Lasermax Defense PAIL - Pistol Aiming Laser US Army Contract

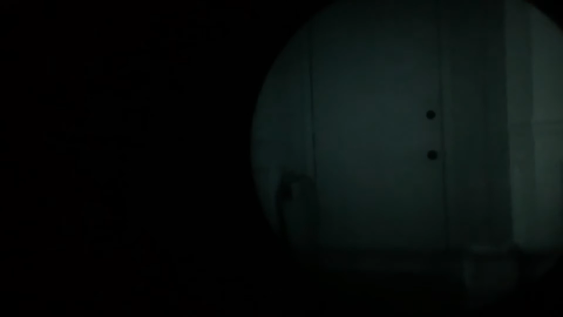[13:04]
if i hold on one second here i don't have a mount for the 14 there you go it's a laser and illuminator and the camera cannot pick up the ir laser just the illuminator try to shut it back off here you can see just moving it around it's just a flood right but uh you can't pick up the laser on the camera you can see it with the naked eye just not not on the camera
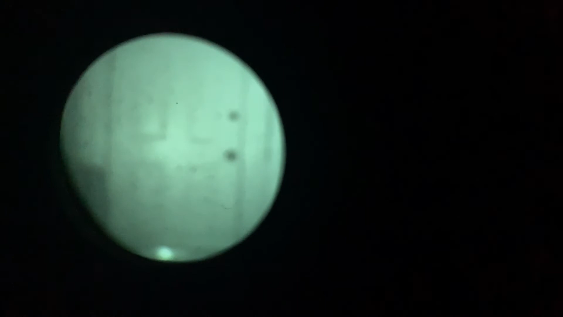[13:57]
oops mount for this uh phone but you get the picture all right guys so you've seen the light perform